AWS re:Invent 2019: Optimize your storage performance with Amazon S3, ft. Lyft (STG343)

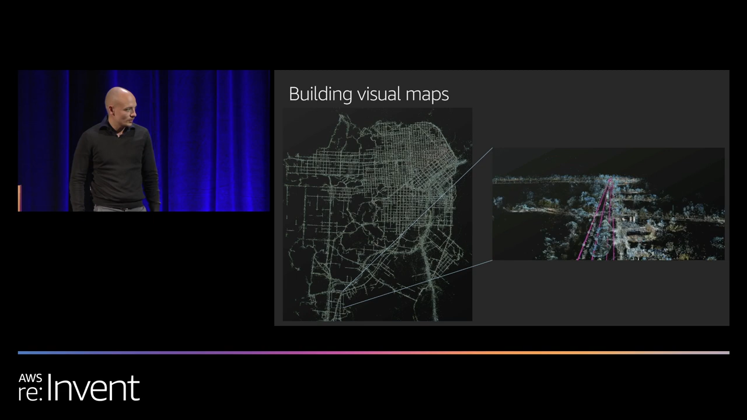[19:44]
And localizing cars gives us trajectories. And then we use these trajectories to understand how other people drive. This is an example, still in the San Francisco area. Now, given that our system changes pretty frequently, we had to adapt, actually, to how we use S3.
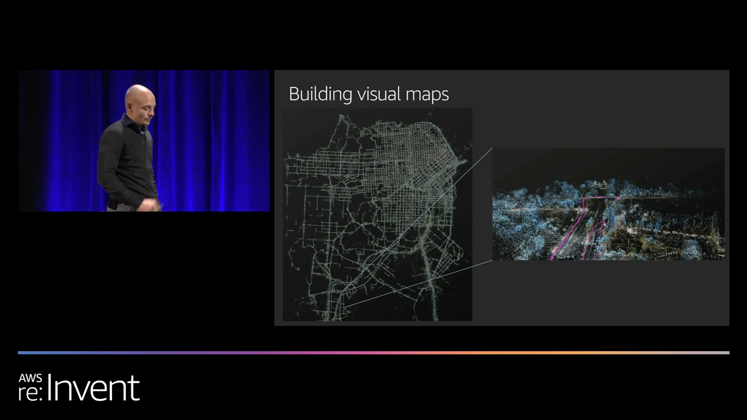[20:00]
And what we do is we collect a lot of data, different times of today,
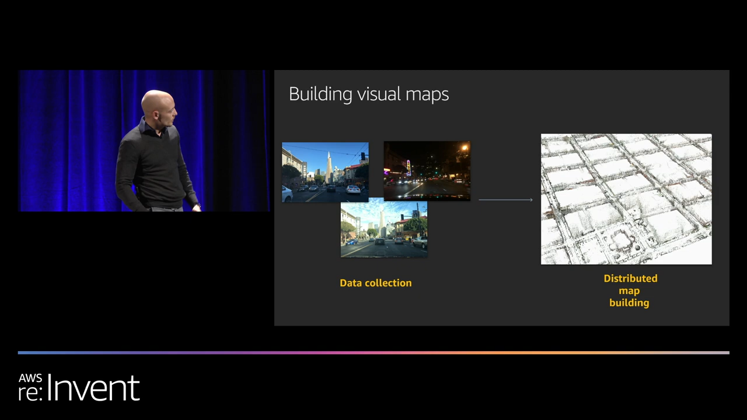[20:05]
different areas, different seasons, and we aggregate all this data in one map. All the input data lives in one bucket.